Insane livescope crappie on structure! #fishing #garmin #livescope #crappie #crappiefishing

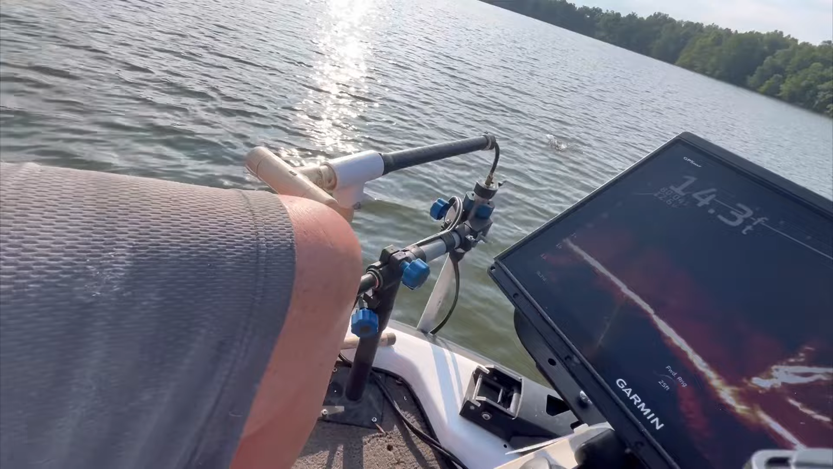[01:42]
On screen: depth 14.3 ft
Well, look at that big old slab right there. Come on in here, boy. Woo wee.
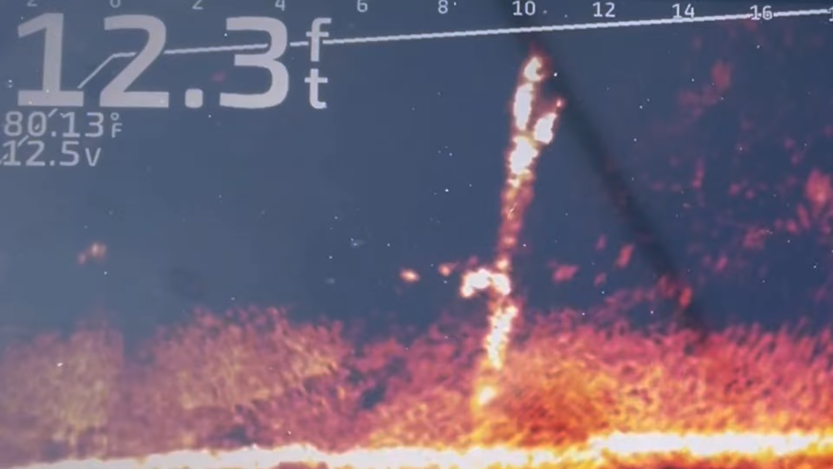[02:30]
On screen: depth 12.3 ft, water 80.13°F
Get over and get him, boy.
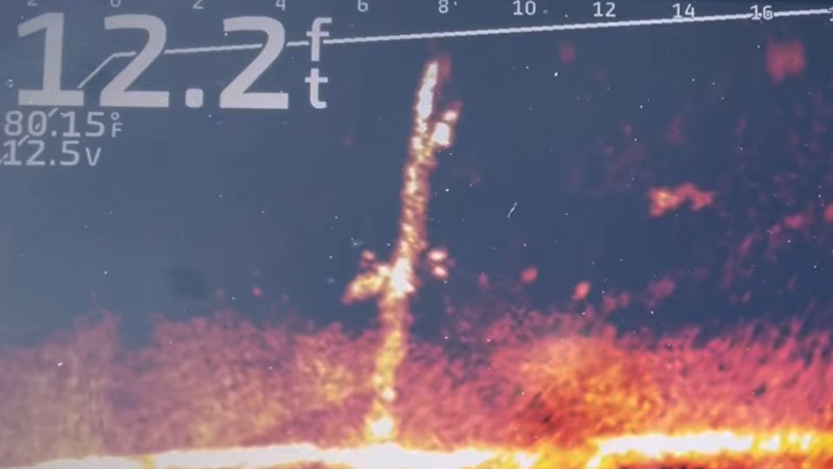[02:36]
On screen: depth 12.2 ft, water 80.15°F
On top of his head. There he goes.
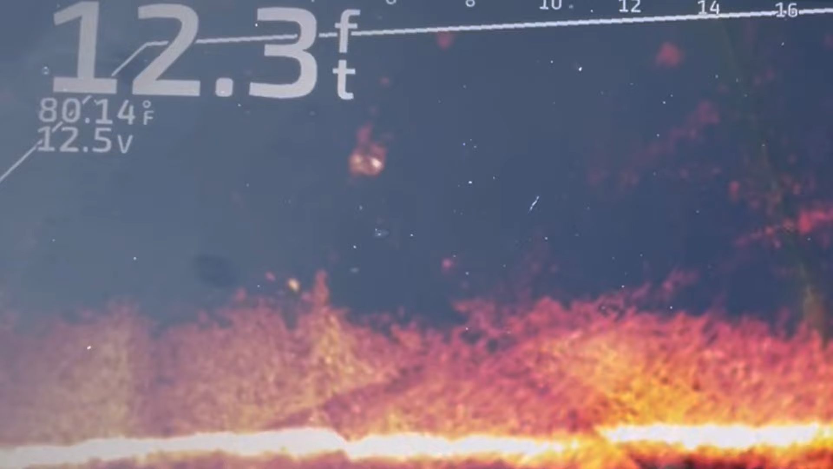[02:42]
On screen: depth 12.3 ft, water 80.14°F
Called that shot. Oh, and he got off. I love it. There he is. I got him on that shot.
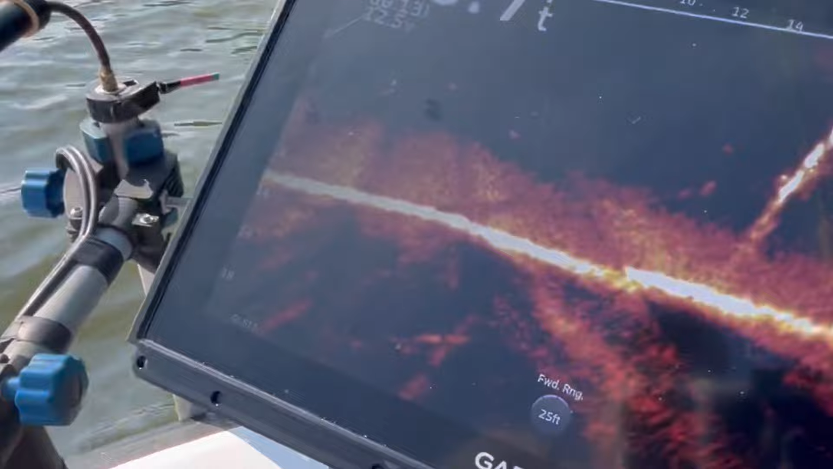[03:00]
Ooh, that's another nice one.
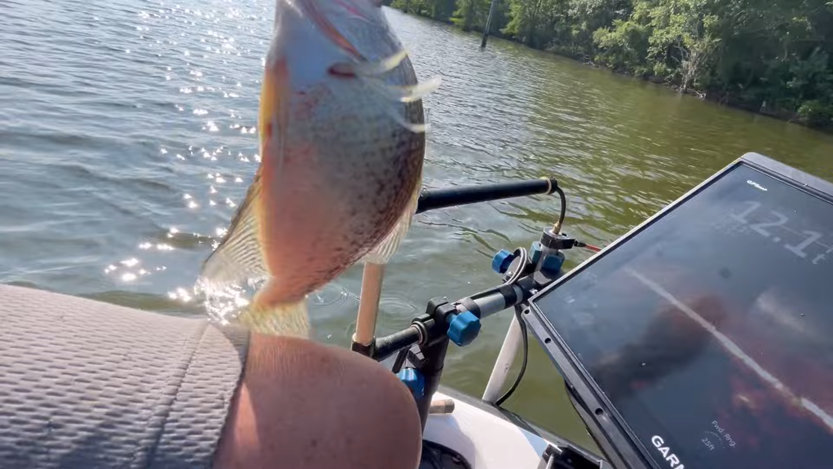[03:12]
He liked to got off. Sure did.
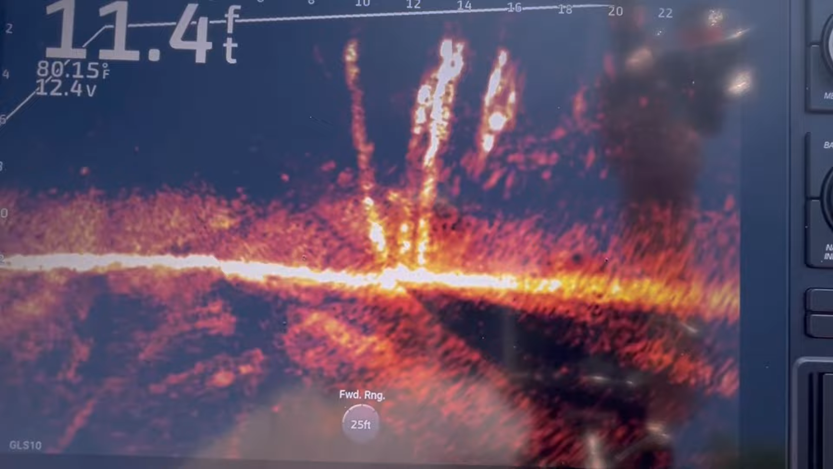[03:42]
On screen: depth 11.4 ft, water 80.15°F
Golly, boy, he thumped that one.
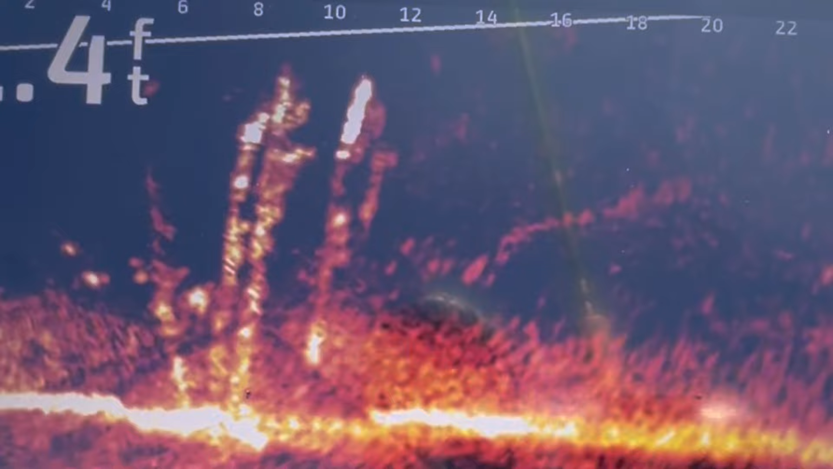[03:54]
Whoo-wee, did he thump that. They need to, you know, I just thought of, they need to invent thump-a-vision. Yeah, thump-a-vision. Who'd have thought that, boy? When that fish hits that jig, you have a little electrode on your finger, and thump-a-thump, it just give you a little thump. Thump-a-vision, man.
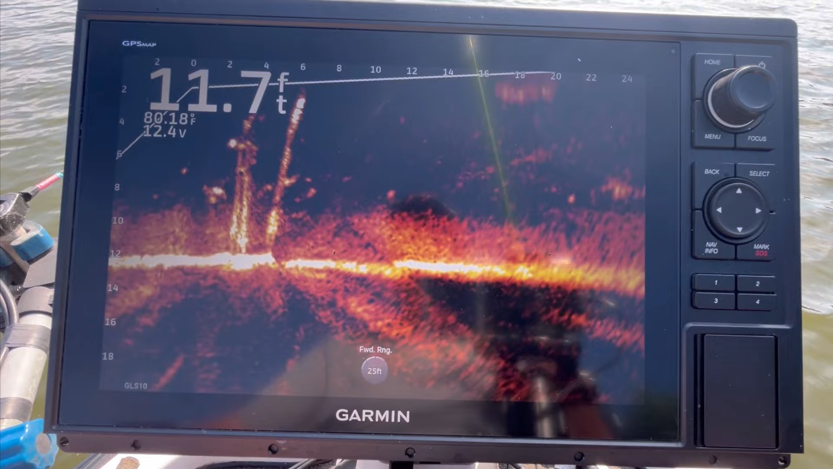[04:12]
On screen: depth 11.7 ft, water 80.18°F
I need to patent that. Thump-a-vision came out here first. Oh, thump-a-vision. That'd be the deal.
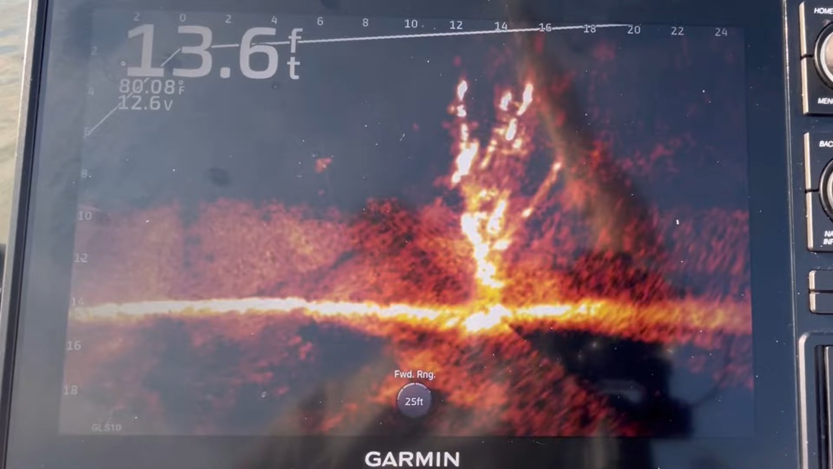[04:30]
On screen: depth 13.6 ft, water 80.08°F
There he comes. Man, that must be a cat.
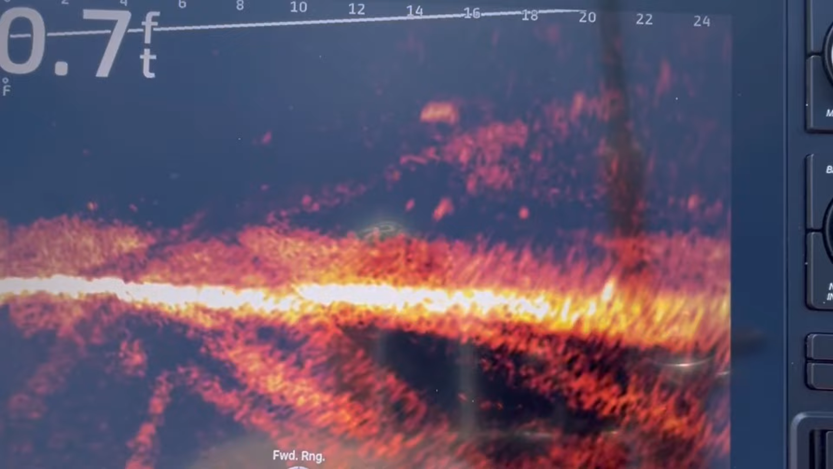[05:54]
Getting to hit it again. Thump a vision. Who'd have thought that?